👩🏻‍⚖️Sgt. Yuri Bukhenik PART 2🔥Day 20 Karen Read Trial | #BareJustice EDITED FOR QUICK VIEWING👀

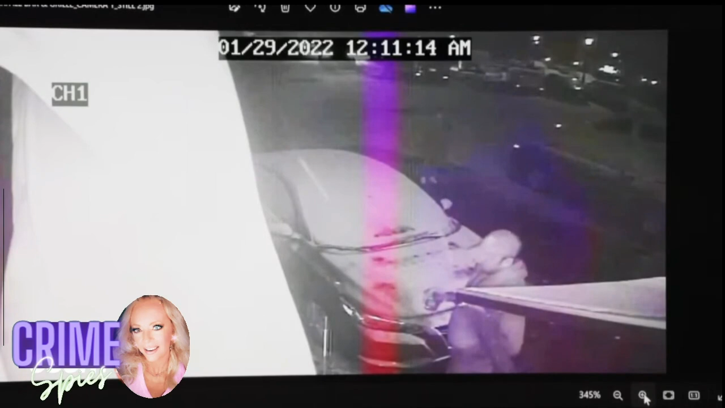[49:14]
This is Mr. O'Keefe walking out of the Waterfall establishment, holding the cocktail glass in his right hand as he walks towards Washington Street. Sir, I'm showing you what's been previously marked as exhibit.